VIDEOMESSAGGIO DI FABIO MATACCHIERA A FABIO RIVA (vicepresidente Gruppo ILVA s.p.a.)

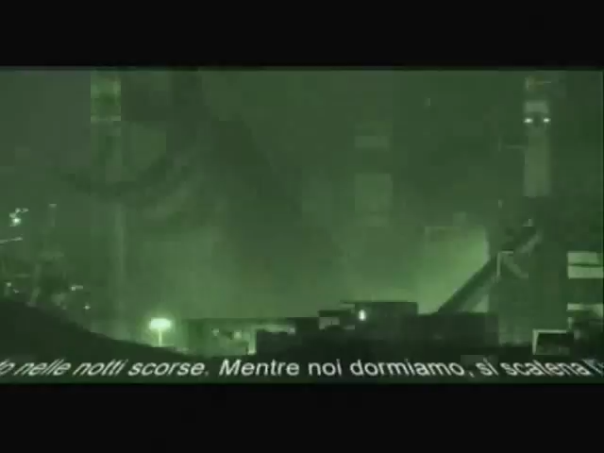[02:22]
Vedete che aria c'è all'interno. Vergognoso. Io invito le istituzioni a darsi da fare, perché la città non può più aria, ci avviciniamo con la zoomata.
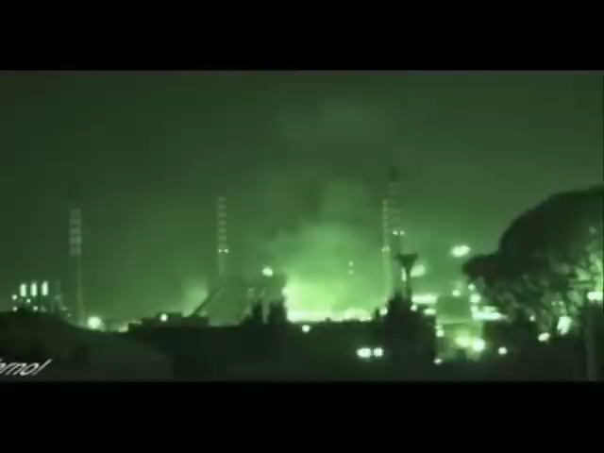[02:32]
Ecco, vedete, questa è la parte, forse quella che noi non vorremmo mai vedere, dei fumi, delle polveri che fuoriescono copiosi